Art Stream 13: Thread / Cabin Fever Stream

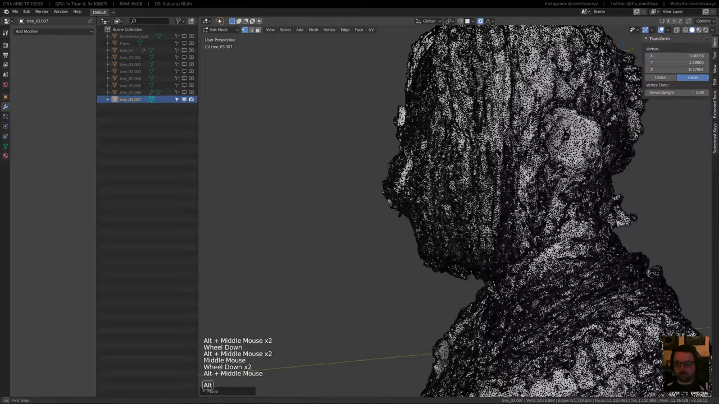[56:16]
That looks like it might work. Let's go back to the material preview. That looks really funky.
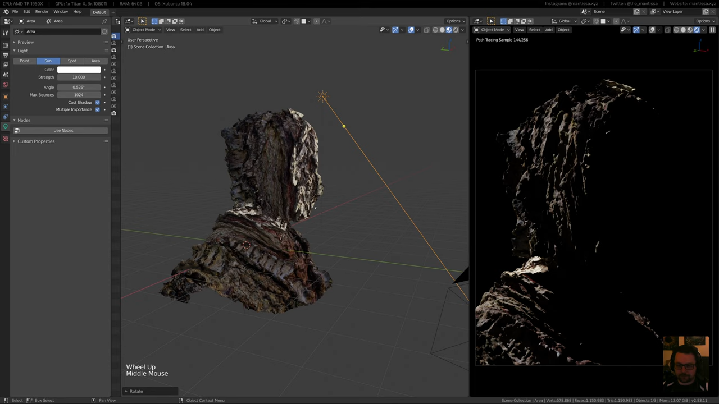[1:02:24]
And did I close MetaShape? I did, didn't I? I might bring in that texture later, but we'll see. But here you can see it's parallel lighting, so you can get some really nice
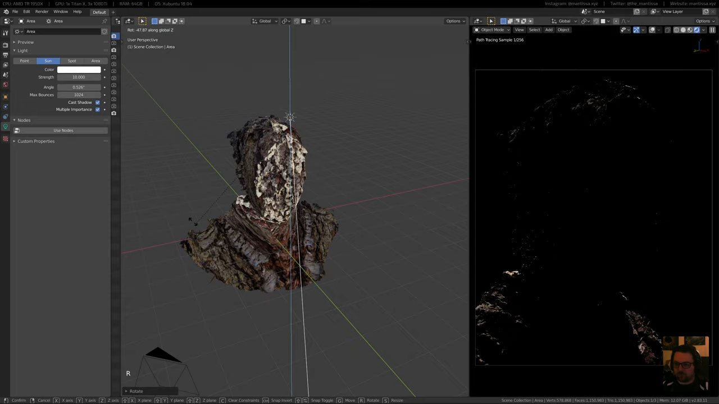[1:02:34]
silhouettes and things out of it. And I kind of liked what it was doing.
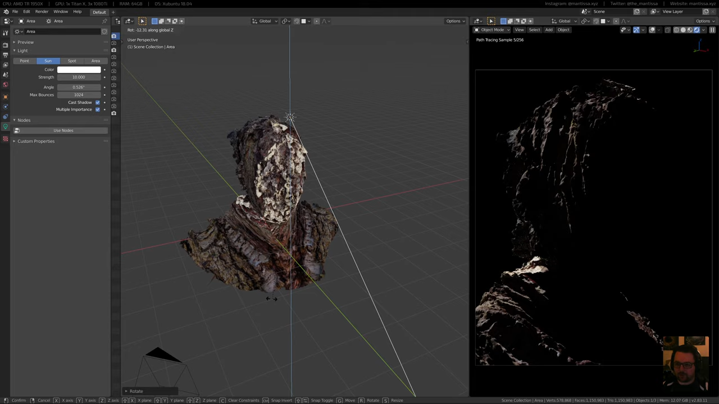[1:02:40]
So we already have something that looks quite nice here. And I'm gonna
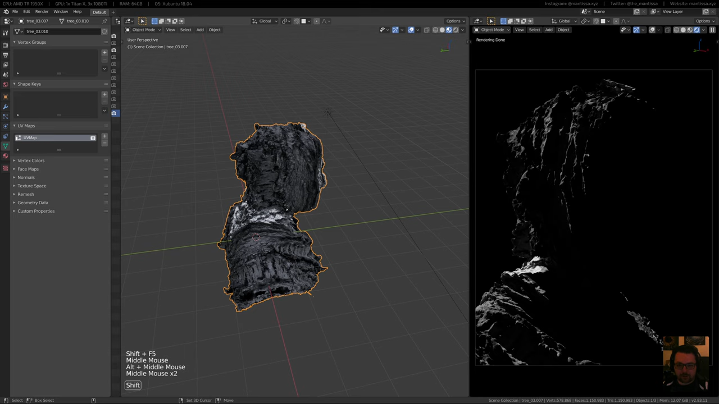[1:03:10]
Now we'll see, let's add in another light here, but we'll do an area light for this one.
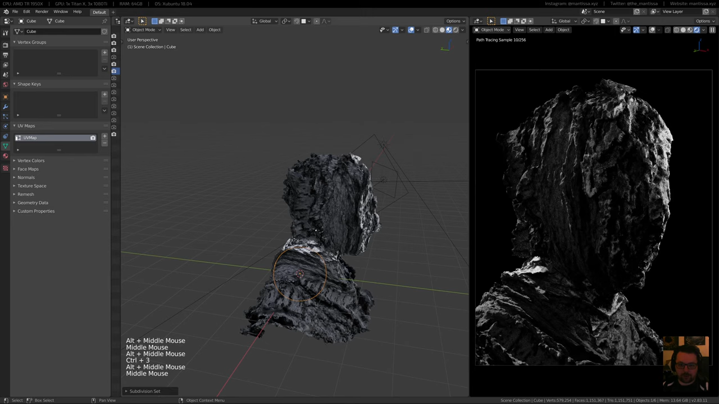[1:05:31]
I'm going to create a cube so I can have a circle.
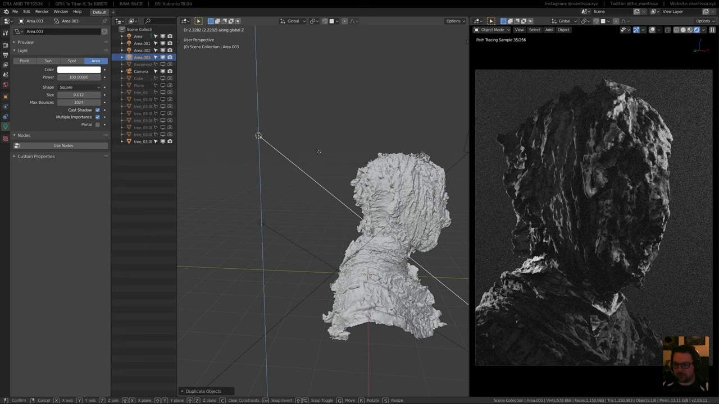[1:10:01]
and then just bring that down just so you still have a hint of that going on here. And then I could possibly bring it up so it just feels a little bit more distributed. There we go. So you can shape like the way the volume metrics are shaped doesn't necessarily need to match the lights to make it look cool.
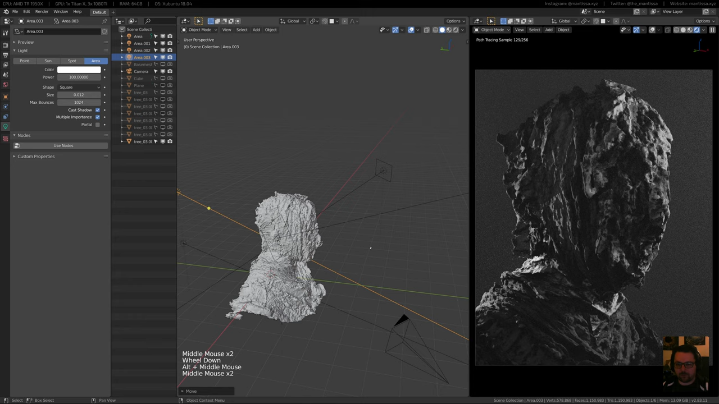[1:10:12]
Let's go back to my camera here, and I'll answer some questions in a second. I like this, like to kind of get stuck into this process a little bit. Maybe move it in just a little bit more.
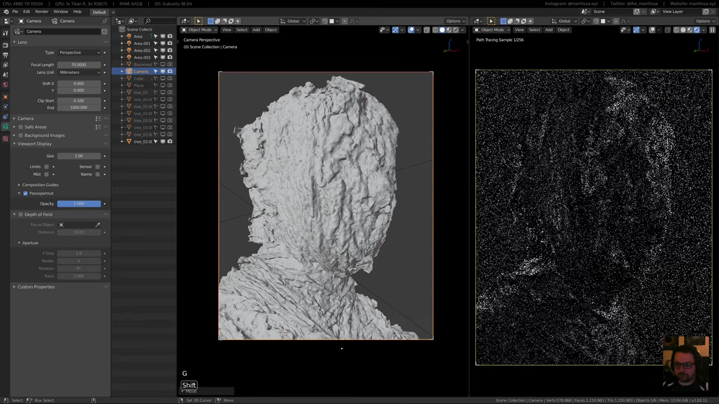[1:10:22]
And one thing we're still missing is depth of field. So I'm just gonna shift right click around where the eyes would be to place the 3D cursor there.
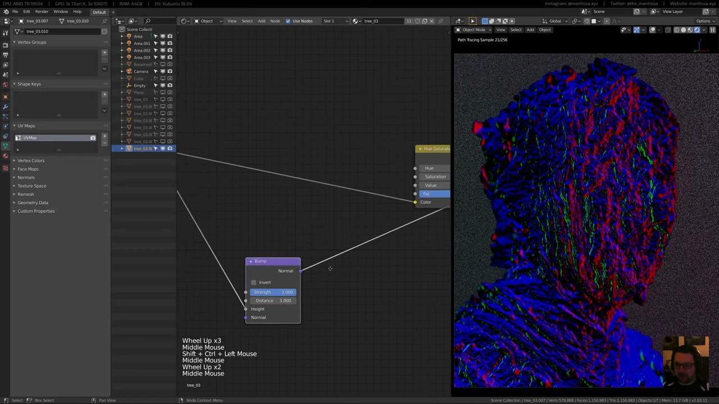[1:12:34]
So if we throw this into the normal, now you can kind of see the difference.
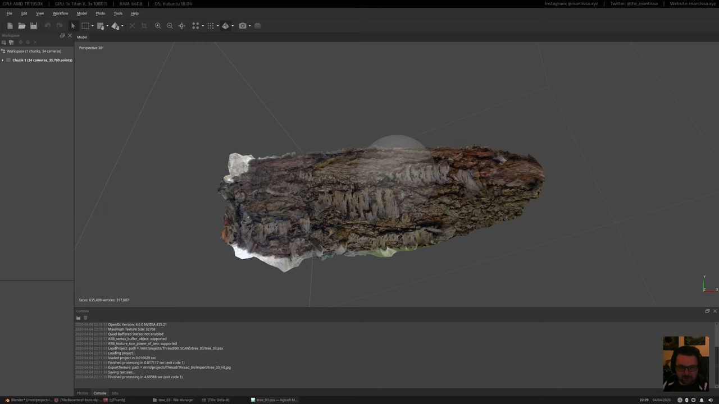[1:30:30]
How many was it? 34 images. So definitely not what I would usually use.
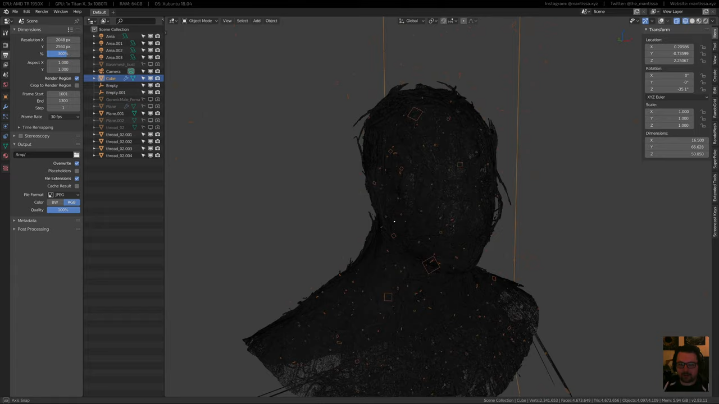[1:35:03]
So here you can see the resolution of the mesh is kind of bonkers. So again, I did this in four pieces. I sliced them up slightly differently.
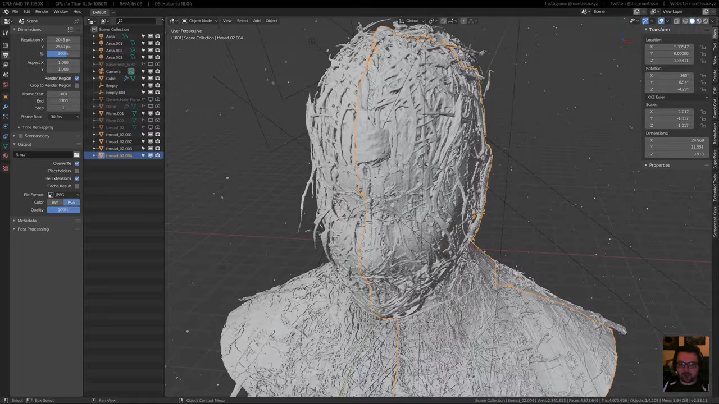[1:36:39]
So I decimated the ever-living crap out of them just to get it to work a little bit faster. And then I redid the mapping a few times until I got like the feeling that it sort of wraps around the face. So I put a bit more time in these than I did the one tonight, but it just gives you an idea. I'll open the first one as well,
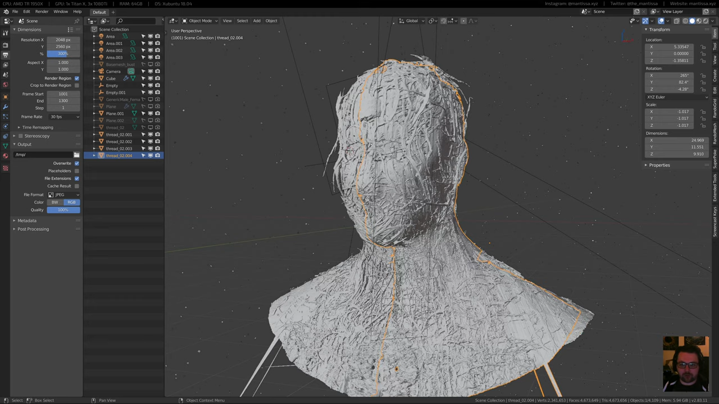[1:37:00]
because the second one was done with the same set of pictures and the same mesh. But the first one, let's see, I'm not going to save any changes. That one was actually done with my phone as well. So I just took the time to really carefully photograph every single piece and get super close up to it and take a whole bunch of pictures. I can't remember how many there were, but I think it was around 100, maybe more.
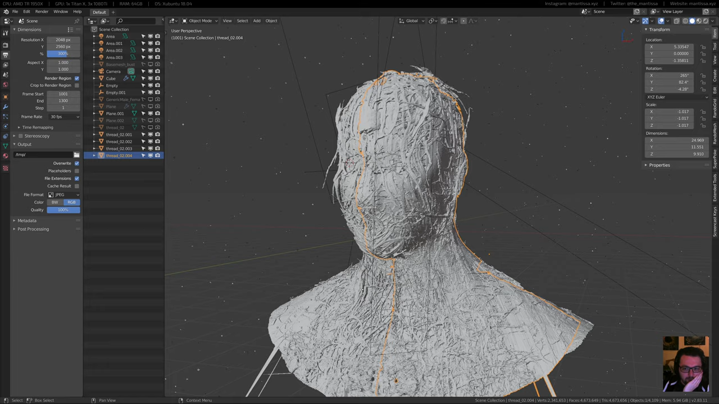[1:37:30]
And I was very selective with the pictures that I took.
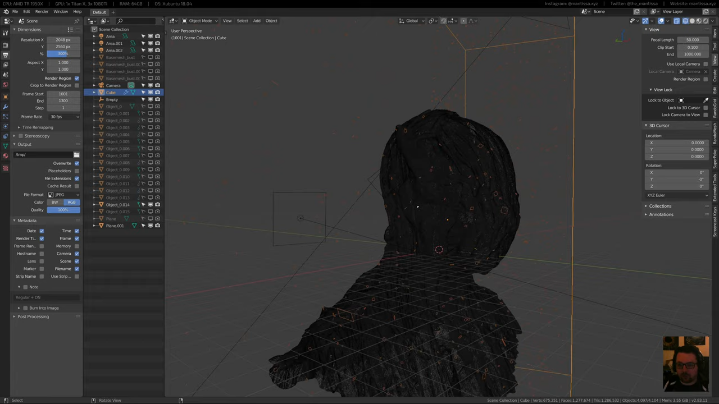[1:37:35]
You can see it's a little bit lower res just because of the camera. And if you look at the large image, like in this part here,
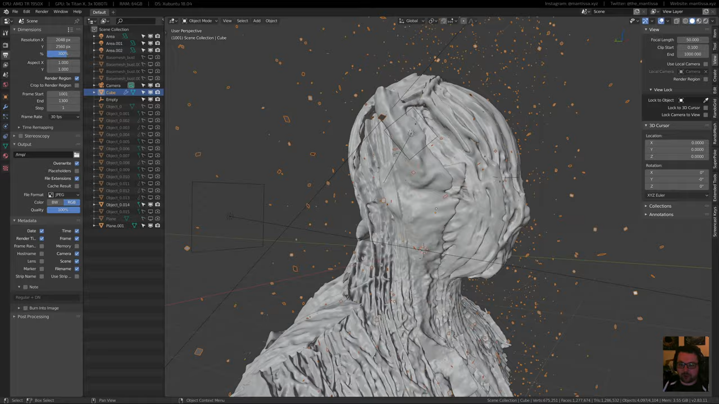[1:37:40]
you get sort of a little bit of weird distortion.